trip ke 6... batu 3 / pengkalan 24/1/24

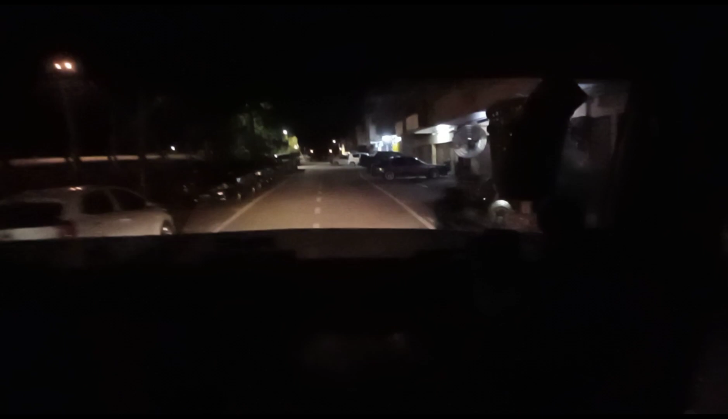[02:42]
Sudah makan. Cari parking lah. Makan tempat itu hari. Ada roblox depan ni. Depan balai rasanya ni. Ngam-ngam aku nak masuk tu, depan sikit ada roblox.
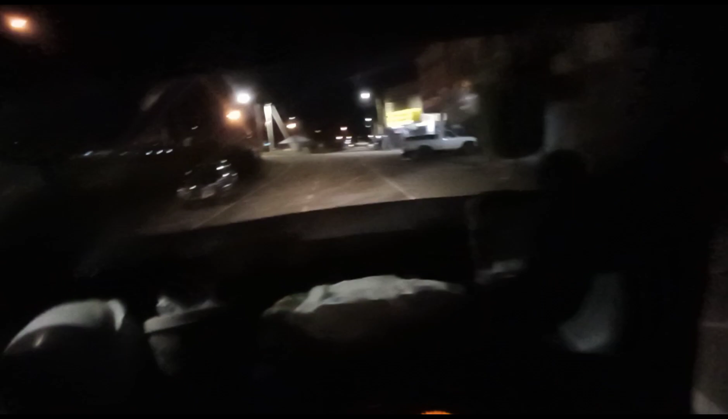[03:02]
Hari bukan main panjang jam. Tu aku berhenti makan dulu.
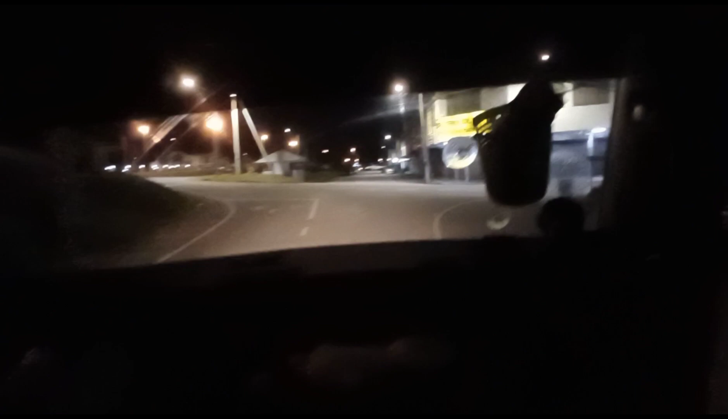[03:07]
Nak ngadak jam roblox panjang.
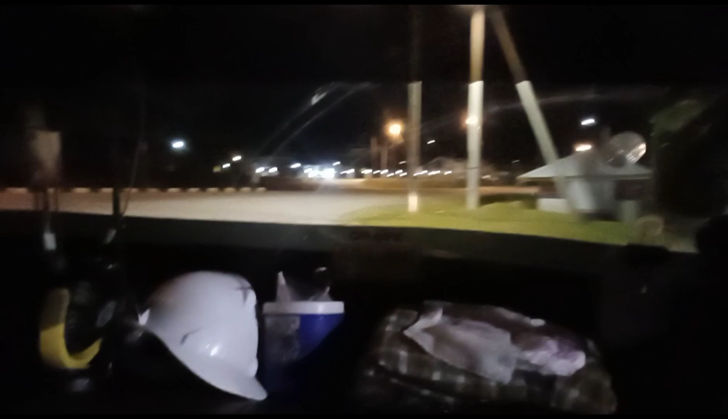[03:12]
Baik singgah berhenti makan dulu. Kenyang-kenyang perut. Nah ni dah clear jalan.